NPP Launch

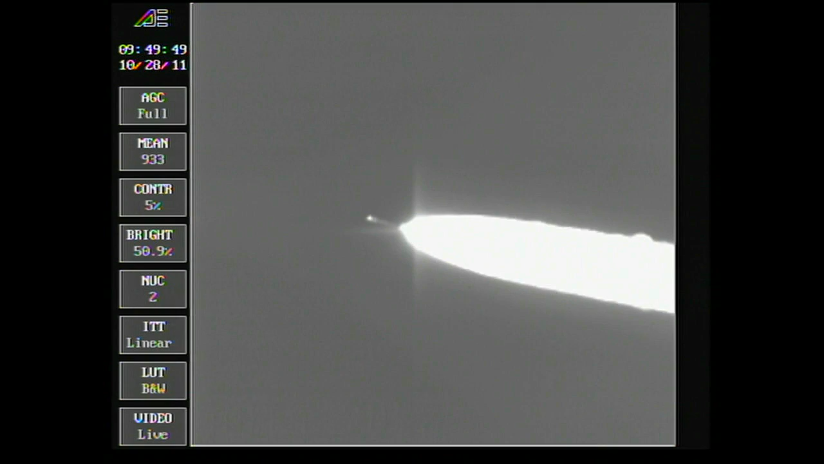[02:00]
Downrange distance 2.4 nautical miles. Velocity 2,587 miles per hour. Coming up one minute 55 seconds. Still looking good. Passing through Mach 5.
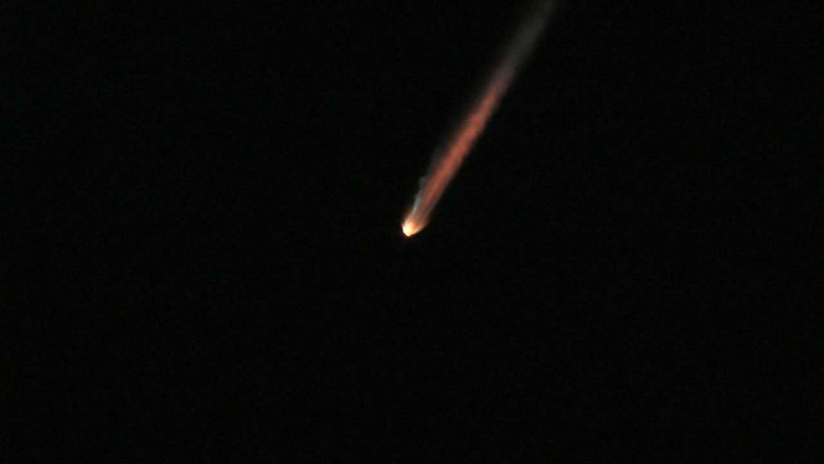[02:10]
Connecting the two-minute mark. About 10 seconds remaining on the air-lit motors. We have burnout of the air-lit motors.
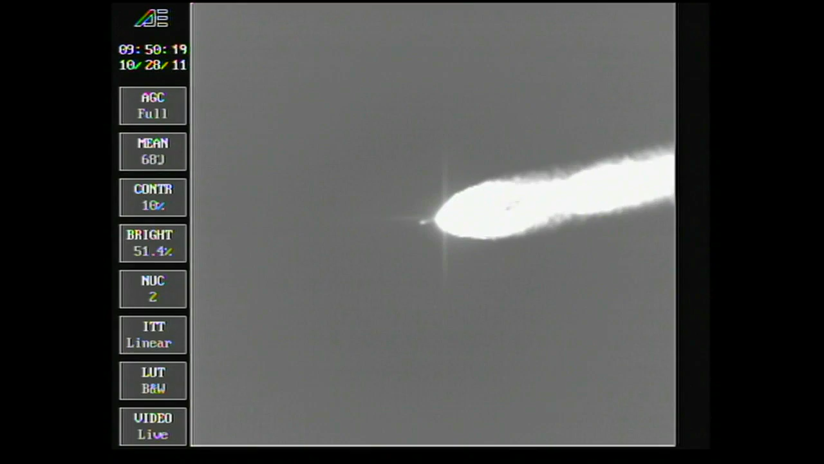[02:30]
Standing by for jettison. We see jettison. Passing two minutes 22 seconds. Altitude now 31.3 nautical miles. Downrange distance 30.3 nautical miles. Velocity 4,202 miles per hour. Two minutes 35 seconds in.